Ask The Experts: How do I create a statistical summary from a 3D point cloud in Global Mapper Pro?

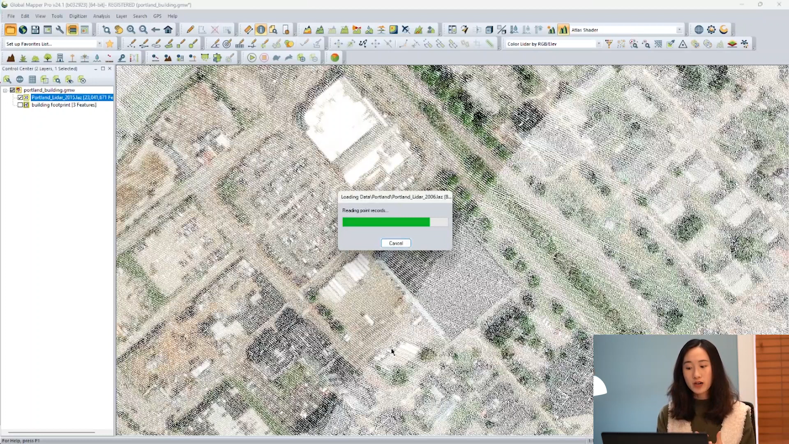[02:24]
When you got multiple data set in the same area with different time periods,
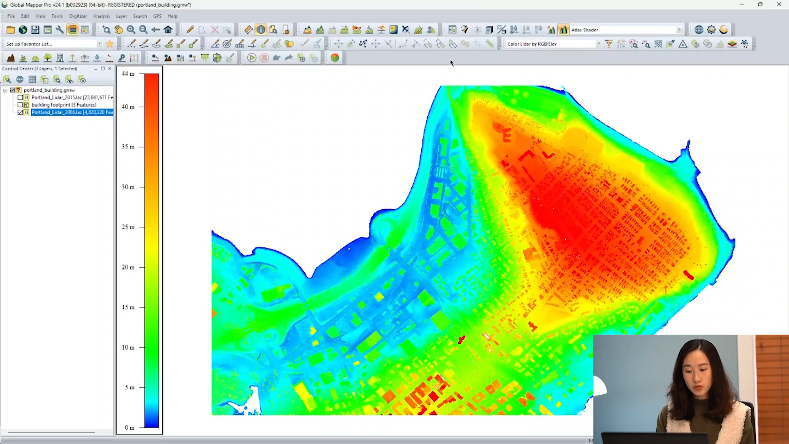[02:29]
the tool can help update the statistics easily as well. So select the polygon and run the same tool as normal.
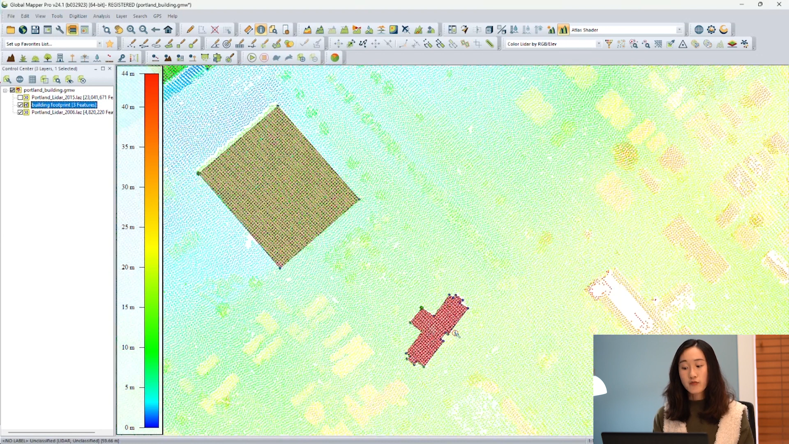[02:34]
And you will see a pop-up window saying the
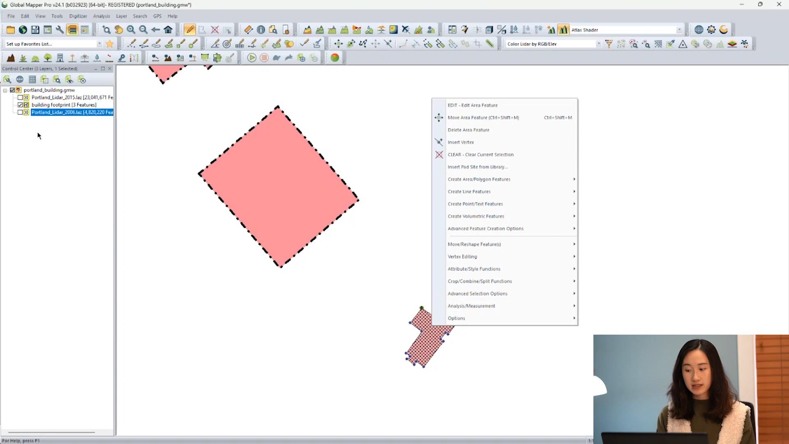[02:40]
attribute with LiDAR statistics has been updated.
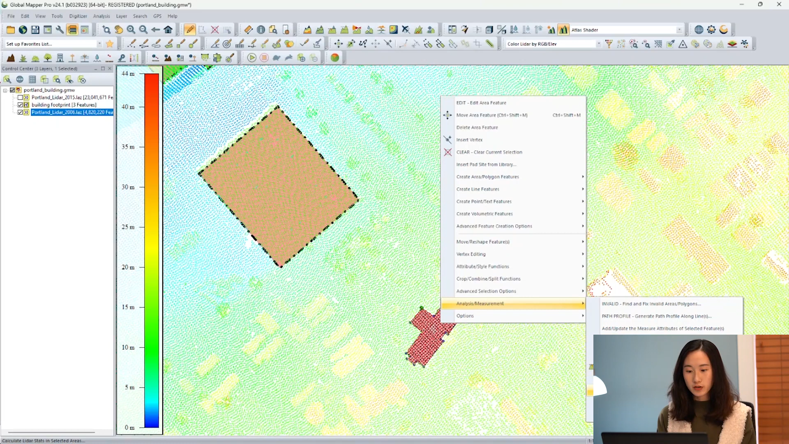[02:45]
So for the example, the pop-up showing the updated attribute information.
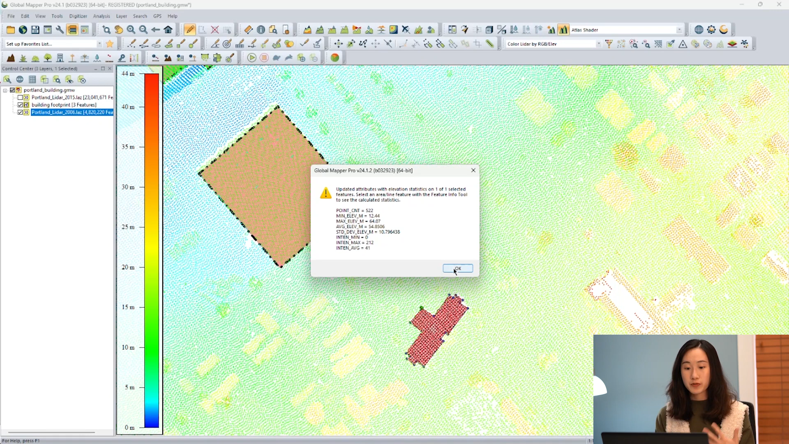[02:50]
Also in Pro 24.1, these statistical summaries can be accessed without having to create a polygon initially.